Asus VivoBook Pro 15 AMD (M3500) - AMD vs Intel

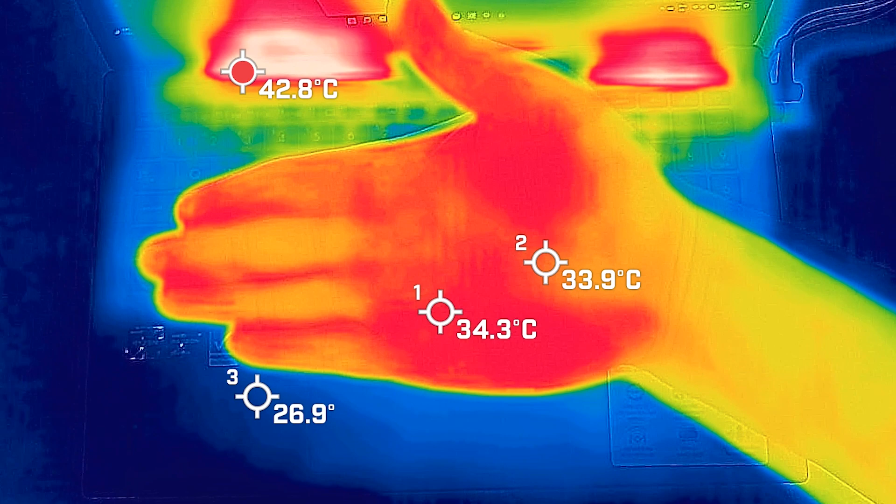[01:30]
have an idea of how hot or how cool a computer can be so I took my base measurement when the computer was on idle and the hottest area on the keyboard was 27 degrees Celsius and as for the fan noise hit a maximum of 36 and a half decibels so that's practically quiet and the average internal core temperature was 40 degrees Celsius then put the computer on 20 percent load so that's average use so that's tasks like office productivity work streaming
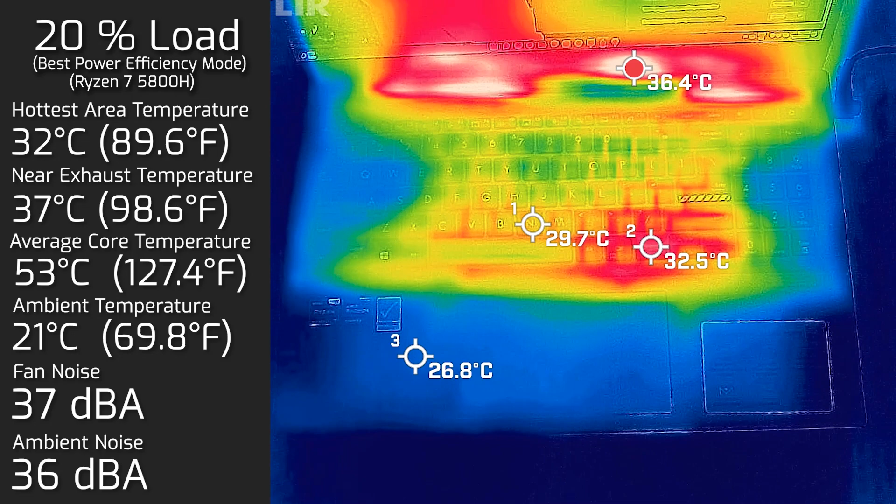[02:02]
video as well as surfing the web and the hottest area on the keyboard measured in at 32 degrees Celsius and as for the fan noise hit a maximum of 37 decibels so practically still quiet and the average internal core temperature was 53 degrees Celsius then put the computer on 50 percent load and the hottest area on the keyboard measured it in at 35 degrees Celsius and as for the fan noise still stayed at 37 decibel and the average internal core temperature was 74 degrees Celsius then put the computer on a hundred percent
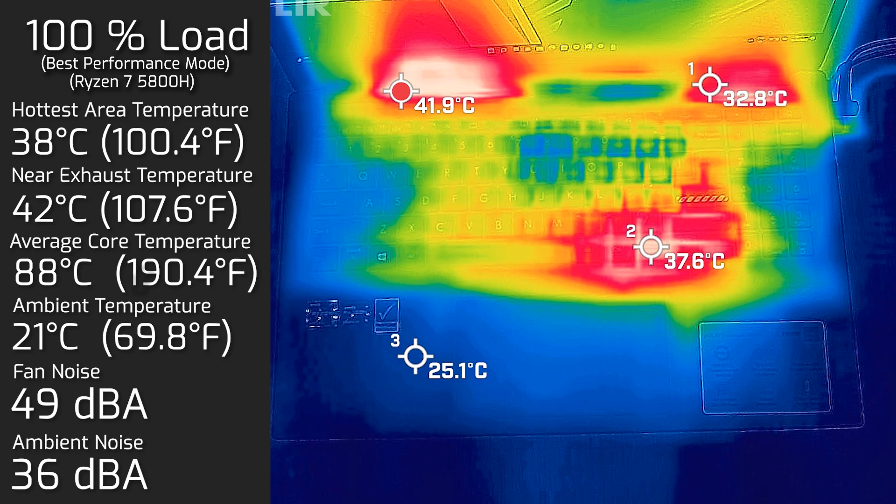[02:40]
load and the hottest area on the keyboard measured in at 38 degrees Celsius and as for the fan noise hit a maximum of 49 decibels and the average internal core temperature was 88 degrees Celsius I also measured the bottom
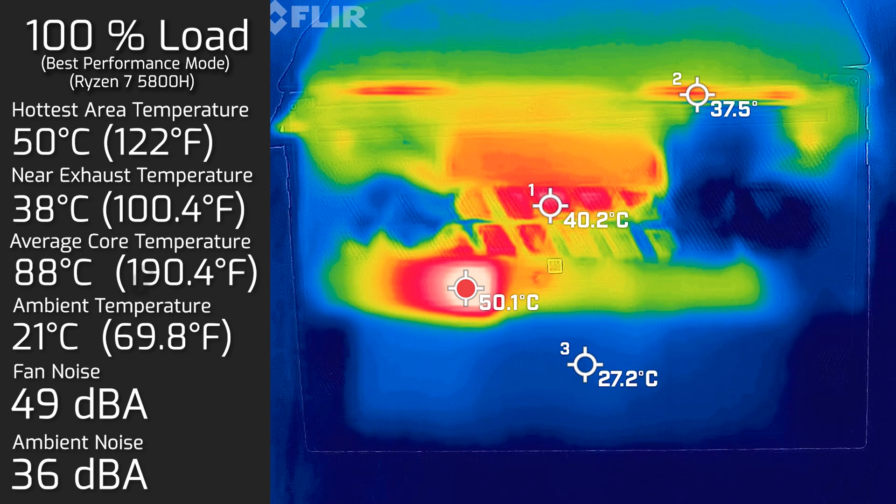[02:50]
back cover when it was on 100 percent load and the hottest area on the bottom back cover was 50 degrees Celsius comparing the AMD Ryzen 7 with the Intel Core i7 from idle to 50 percent load we do see that the Ryzen 7 is one degree cooler than the i7 we also see that the i7 requires more active fan keep it cooler even at 50 percent load the i7 is one degree cooler than the Ryzen 7 but it does have
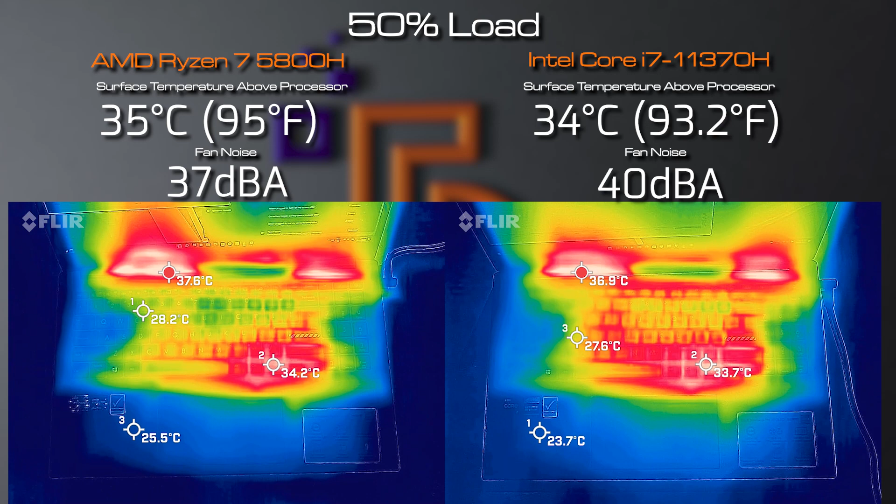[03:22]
the fan spinning faster once we go beyond the 50 percent up to 100 percent load we start to see that the Ryzen 7 is way more cooler we also see that the i7 at 100 percent load is
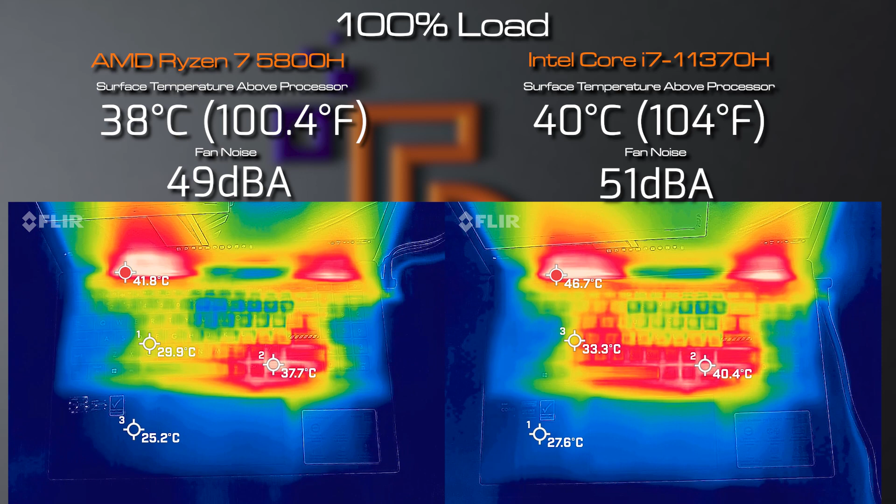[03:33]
two degrees hotter than the Ryzen 7 and also it's three decibels louder so it does spin the fan more on the i7
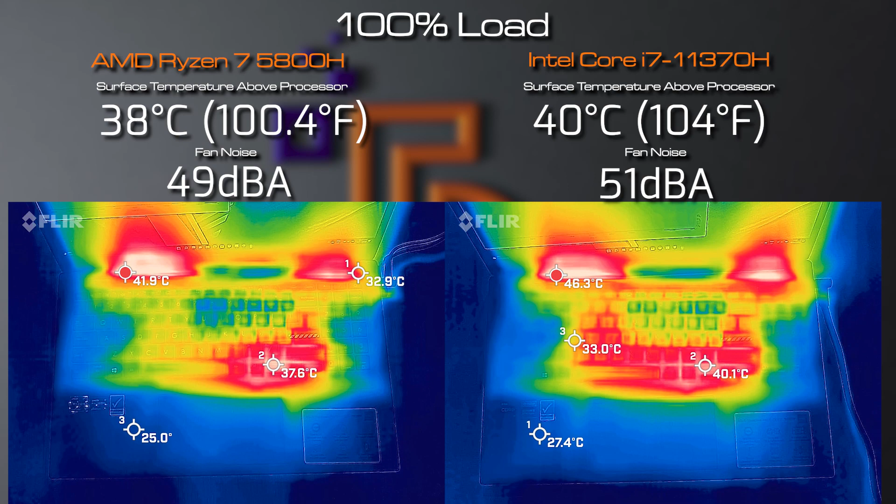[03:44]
compared to what's required for the Ryzen 7 let's have a look at stability performance of the Ryzen 7 in the VivoBook Pro 15